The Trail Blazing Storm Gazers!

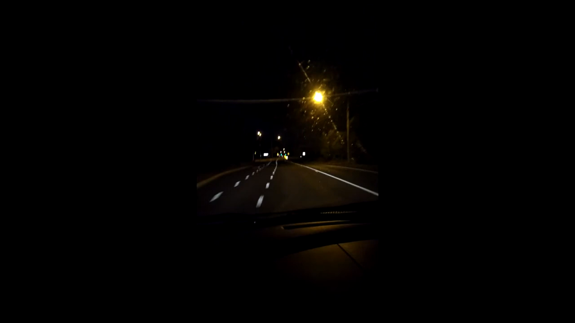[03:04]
We've been on the road for about 10 minutes. We are screaming into Barwon Heads to find the perfect location to witness this storm. As we pass Empress Boulevard and the great stream of lights, will we make it? Our trip is seeming more and more futile. Asher agrees that this is frivolous and we should turn back, but no, I say, onward! We must not give up hope when we have come so far.